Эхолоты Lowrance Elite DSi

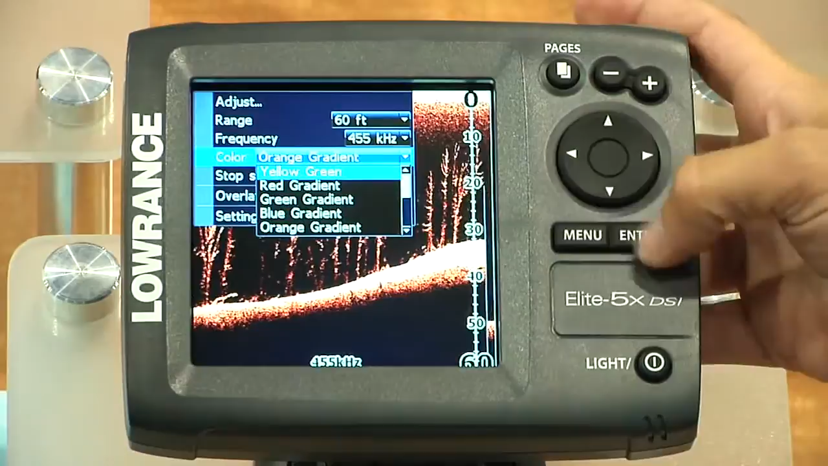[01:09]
So you can really choose ones that fit your best fishing technique. So this one does a really good job of showing bottom hardness and being able to show the fish in the thermocline.
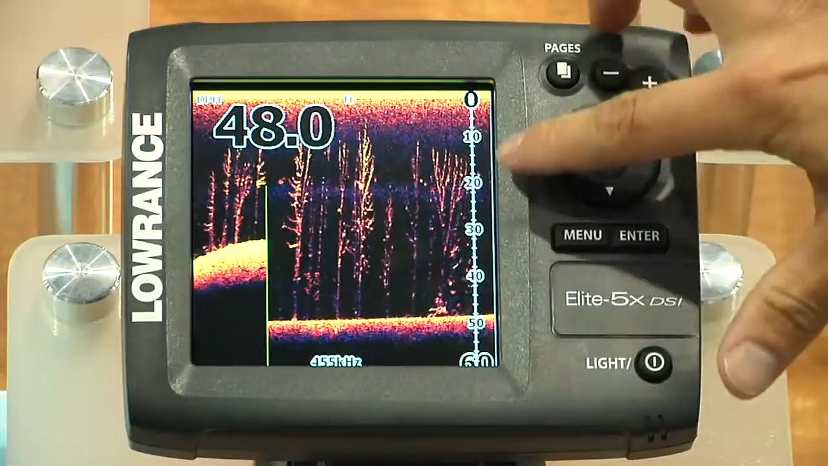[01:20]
So your colors stand out more. Very awesome. Awesome. You can take and even zoom in on those. So you can see the big bait ball right on the top of that trees. It's very sharp. Awesome.
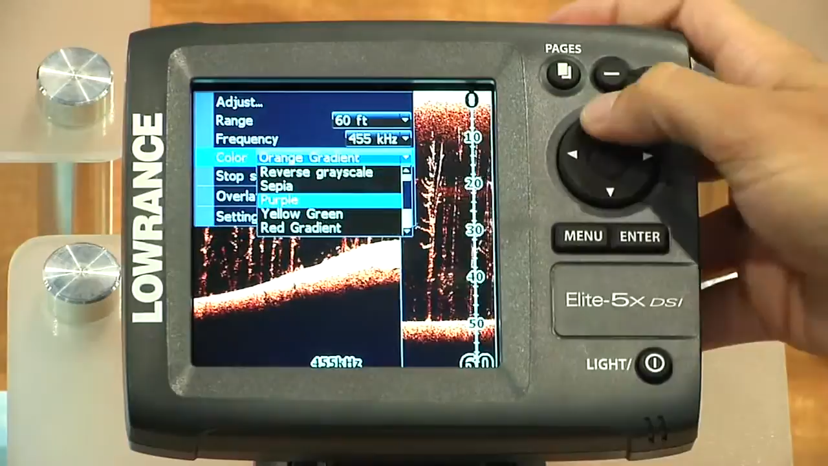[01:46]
This is one that's very similar to what HGS looks like. Yep. Yes. The one I use the most. The one I use the most. Yeah, the one I use the most. Exactly. Really makes everything stand out. Yeah. They seem clearer. And you can see like the little rock. You get the detail a little bit higher on the bottom with this color palette.
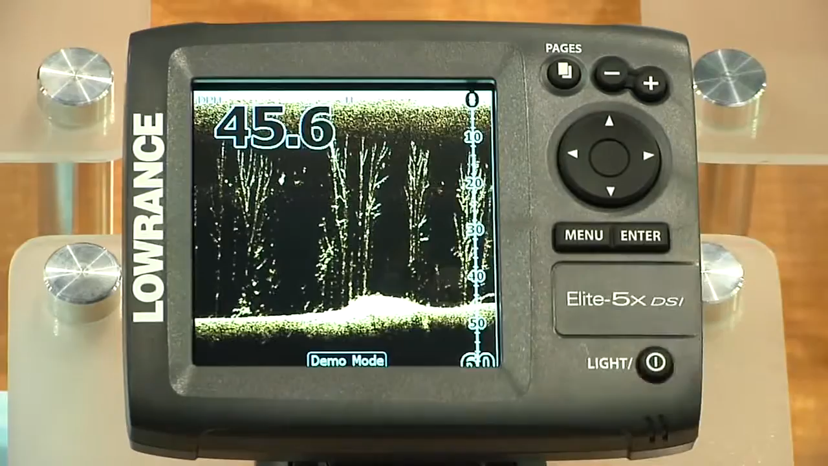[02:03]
Hey Lucas, can you tell me more about the transducer for the DSi units? Absolutely. Let's go take a peek at it. Let's go check it out.